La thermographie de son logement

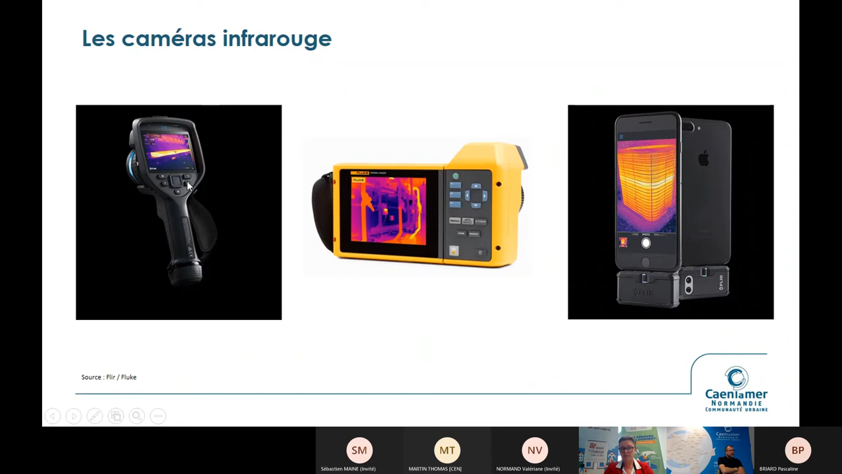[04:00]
on va dire, de 500 euros à, alors pour les plus précises, à 30, 40 000 euros. Sur un usage classique, on sera quand même sur des gabarits de ce type-là, avec des modèles qui vont varier entre 700 et de 1 500, 3 000 euros. Avant de partir sur la thermographie du bâtiment, je vous ai posté quelques images d'utilisation de la caméra infrarouge. On a vraiment beaucoup, beaucoup d'usages utilisables en caméra infrarouge qui vont déterminer le type de caméras, notamment utilisables. J'en ai un peu parlé. Je vous montre quelques exemples. Ça permet de faire de la détection, en fait, de pièces d'échauffement.
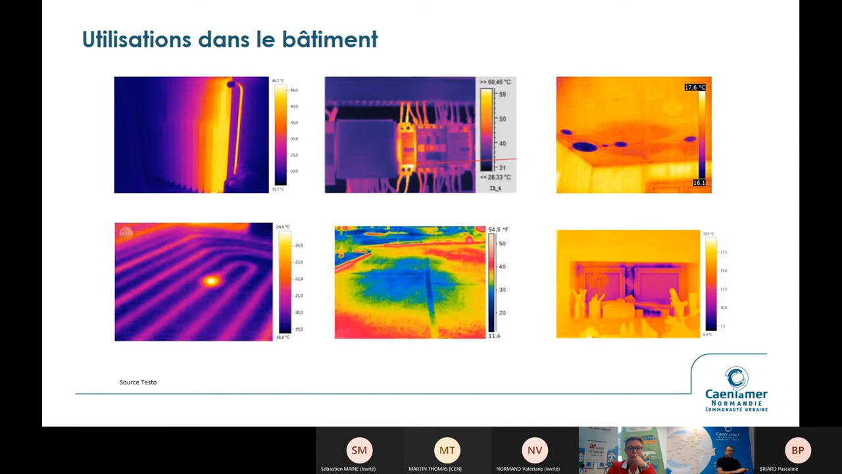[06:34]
Ici, un problème d'étanchéité en toiture-terrasse, sur lequel on voit bien ici, effectivement, qu'il y a eu un souci d'étanchéité, donc il rayonne froid. Et puis, ce que vous avez ici, sur des défauts d'étanchéité, on reviendra un peu sur cette problématique-là, sur la thermographie individuelle. Alors, une mise en garde systématique, quand on fait de la thermographie, c'est qu'on peut louer des caméras, notamment dans des magasins. Il y a des magasins qui font ça, où on peut, les magasins de matériel, de location de matériel peuvent permettre aussi d'emprunter des caméras. Il faut être très prudent sur l'emprunt des caméras, parce que la caméra, c'est une chose. Enfin, démarrer une caméra, prendre une photo, c'est une chose.
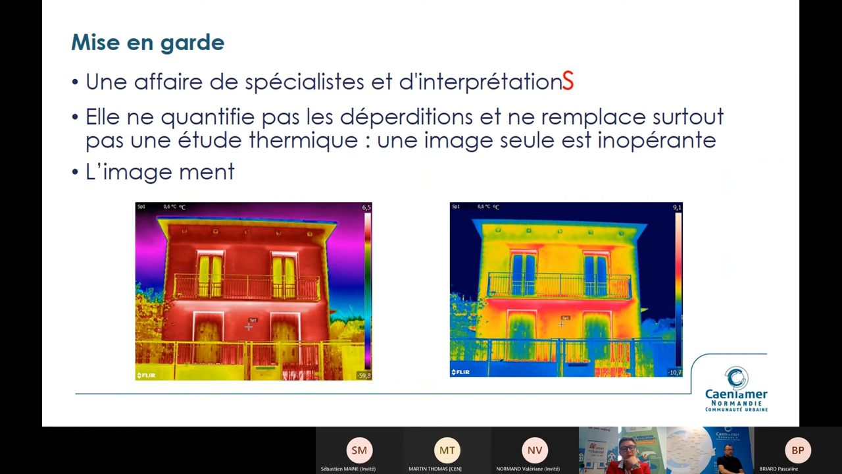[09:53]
c'est un support d'analyse, mais ça ne remplace pas une étude thermique. On reviendra un peu à la fin de la présentation sur effectivement cette appréciation-là. Donc, juste encore une fois, j'insiste un peu. Donc, le cliché, c'est une chose, mais l'interprétation, elle est déterminante en fait sur le cliché. Une autre mise en garde sur ce qu'on voit en thermographie, c'est-à-dire qu'ici, vous avez deux types de clichés en fait sur lesquels on peut avoir des visions un peu tronquées. C'est-à-dire que la thermographie, elle nous montre le visible, mais parfois, il y a des éléments qui trompent un peu la vue. La thermographie de façade, notamment, elle est très efficace pour des bâtiments dits modernes, c'est-à-dire des bâtiments en béton, pour des bâtiments en parpaing, pour des bâtiments en briques.
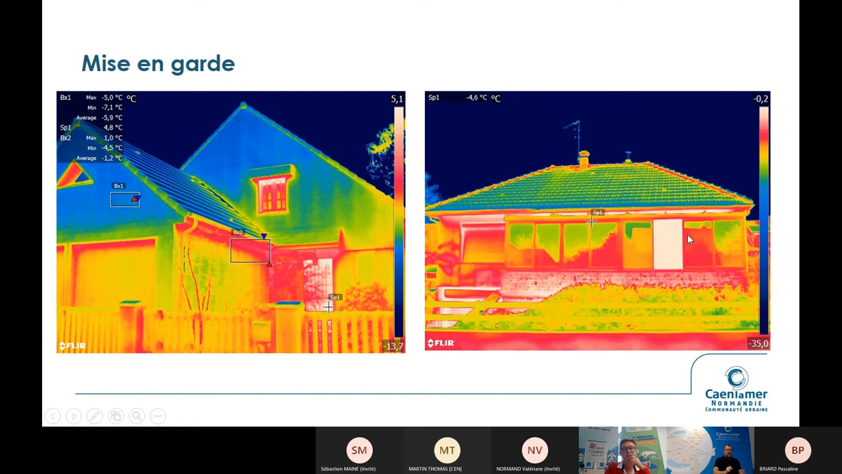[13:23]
Et si on a eu quelque chose de bien posé, on aurait eu un spectre rouge tout le long. Et là, curieusement, et sur celui-ci aussi, on a quelque chose qui est plus orangé, qui indique que peut-être la fenêtre, en tout cas le vitrage à l'intérieur de la fenêtre, il a été posé à l'envers. Alors, ce qu'on va voir aujourd'hui, c'est les thermographies qui sont effectivement possibles de rencontrer dans le paysage de ce qui est proposé. Il y a trois types de thermographies. On va parler ce soir uniquement des deux dernières, c'est-à-dire extérieur et intérieur. La thermographie aérienne, on n'en parle pas parce que c'est un dispositif particulier qui est plus un outil de sensibilisation globale,
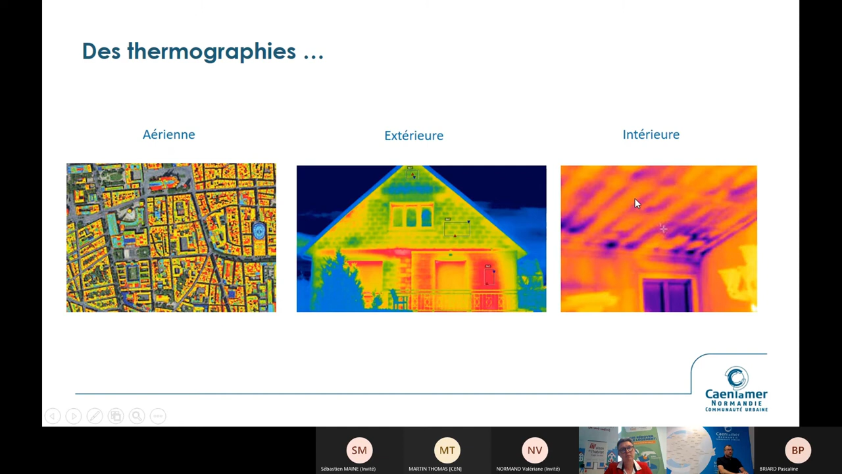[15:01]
les thermographies qui sont faites sont à pied. Et puis, on verra après la différence avec la thermographie intérieure, qui est un travail complètement différent. Ça dépend ce qu'on veut faire, effectivement, du dispositif. On commence par la thermographie extérieure de façade.
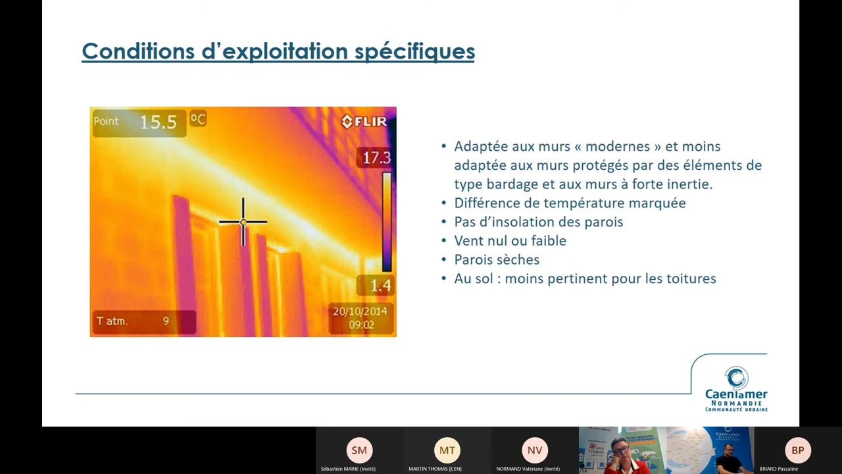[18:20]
On screen: spot 15.5°C
C'est juste que si on traite ce pont thermique-là avec une isolation extérieure, le risque, c'est une humidification intérieure sans traiter ce pont thermique-là. On reviendra peut-être aussi un peu dessus au fur et à mesure de la présentation. Alors, je vous disais, les thermographies extérieures, en fait, on fonctionne beaucoup et de prix de manière unitaire, un cliché, on va avoir une visibilité assez limitée, c'est-à-dire qu'on peut bien détecter effectivement des spectres, comme par exemple ici, on voit bien des différences de température. Là, par exemple, on voit bien la zone non chauffée sur laquelle ici, il y a un isolant qui fait son travail sur la pointe du bâtiment, qui fait bien une séparation thermique avec la pièce qui est en dessous.
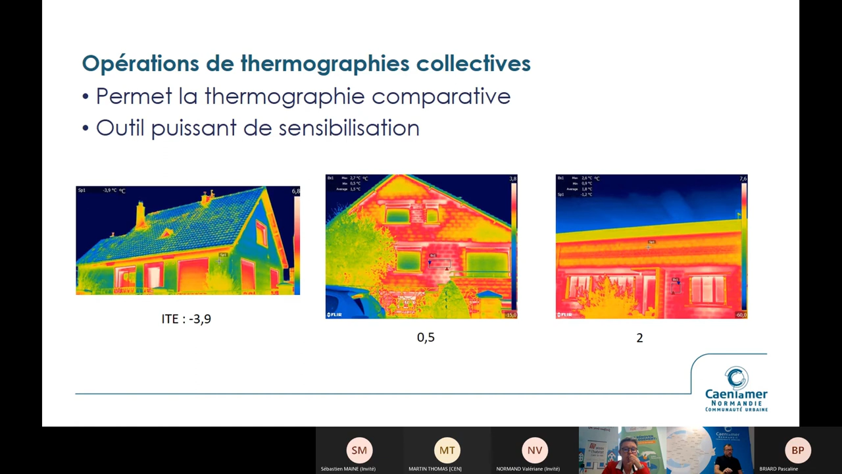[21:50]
il n'y a pas trop de discussion d'un point de vue thermique, en tout cas, elle aurait besoin d'un traitement puisque là, on a bien des températures qui sont très éloignées de la température extérieure et là, pour le coup, il n'y a pas de doute à avoir d'un point de vue technique et thermique, elle aurait besoin d'être traitée. Encore une fois, on va, la thermographie extérieure, elle permet de représenter des écarts thermiques, mais elle permet effectivement de zoner des espaces. Ici, sur ce cliché-là, les températures ne sont pas reportées, ce qu'on peut voir, c'est qu'on a bien une transmission thermique par le mur, là où on voit le radiateur qui rayonne, ce n'est pas fondamentalement un problème, encore une fois, mais on a bien une histoire de zonage, c'est-à-dire qu'on voit bien la différence entre un milieu qui est non chauffé, ici, c'est-à-dire que là, il y a un isolant, ça c'est une fenêtre qui ne donne pas sur un milieu chauffé, mais ici, on a bien un zonage
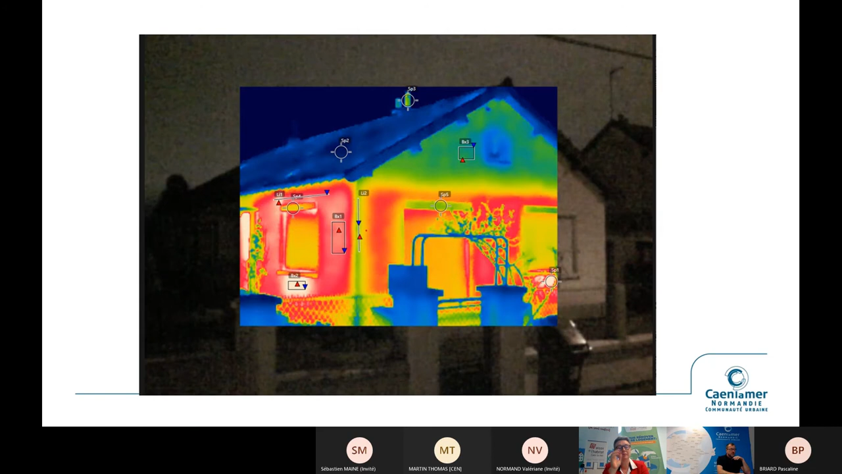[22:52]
Ça permet de mettre en valeur effectivement ces éléments-là et de rentrer en discussion avec les particuliers en se disant aujourd'hui, est-ce que du coup, c'est envisageable de traiter ce mur-là pour gagner thermiquement, déjà pour diminuer la facture énergétique, mais aussi pour améliorer son confort. Je vous montrerai quelques clichés de ce qu'on peut voir sur des pistes de vue en thermographie extérieure. Il y a plein de réalités différentes, j'en ai sélectionné que quelques-unes. Ici, ce qu'on peut voir sur ce cliché-là, il y a quelques traces thermiques en toiture, mais on a assez peu d'analyses encore une fois sur l'extérieur. Ici, on est en face d'une isolation extérieure, donc a priori, une maison comme ça devrait être bien traitée.